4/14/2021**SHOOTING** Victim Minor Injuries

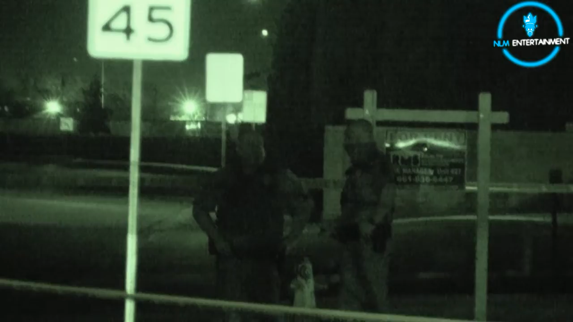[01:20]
So they are checking the scene.
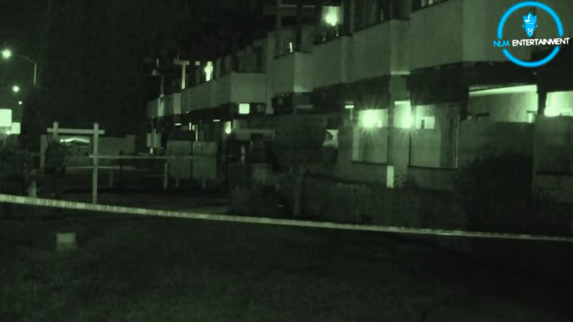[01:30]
This is an apartment complex, guys.
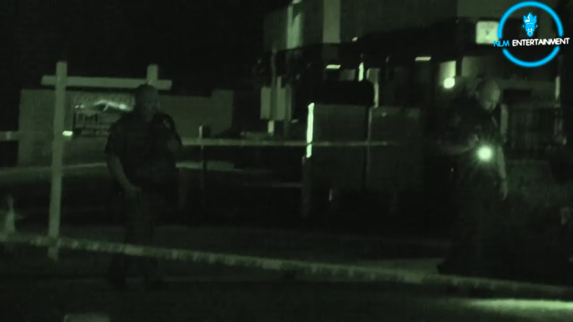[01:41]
Yes, there was a female victim, but she had minor injuries.
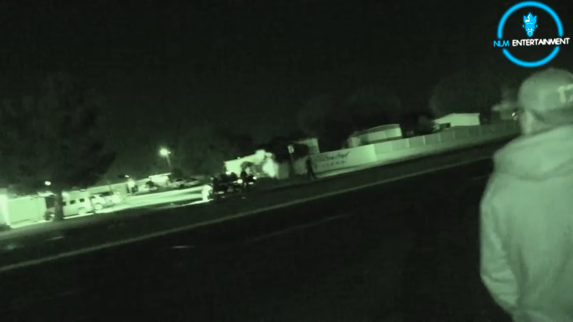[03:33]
So there, I don't know if you guys can see very well, but
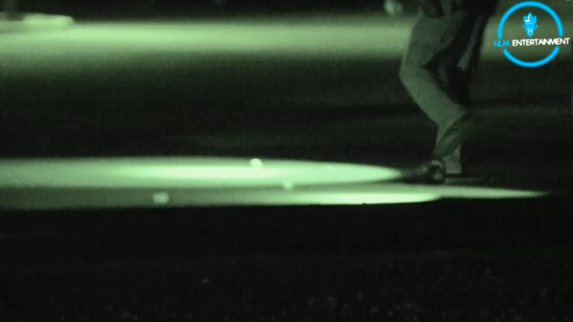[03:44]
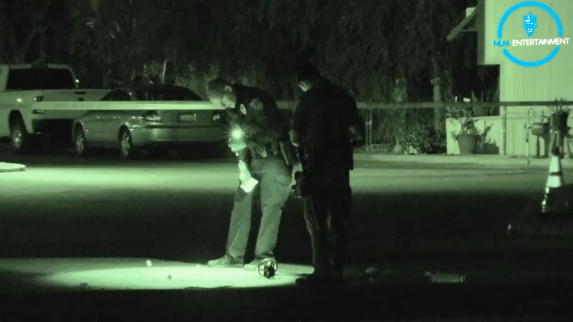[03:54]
there's shell casings. This is on South Chester and Planz. Why is everything green? Oh, I got the infrared on. Night vision, I mean.
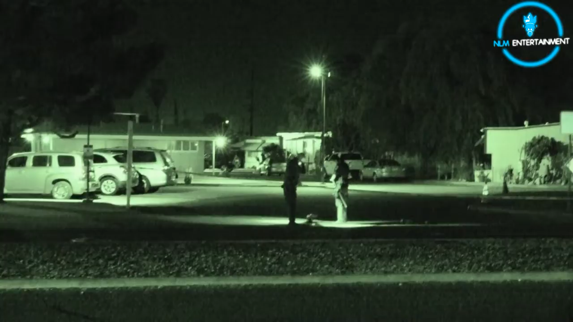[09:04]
They did find shell casings from 2 different caliber weapons, a 45 and a 9 millimeter. What are camera are you using? Is that Peaches? No, it ain't Peaches. All right, guys, we're gonna get out of here.
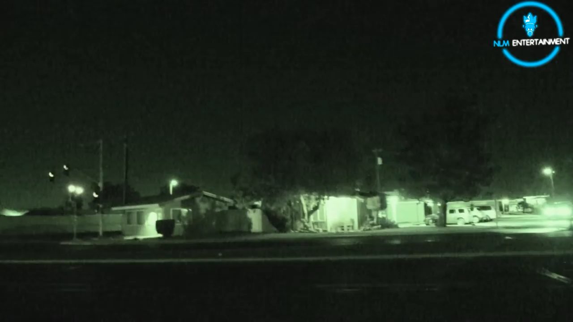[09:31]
So it's good that the lady only has minor injuries.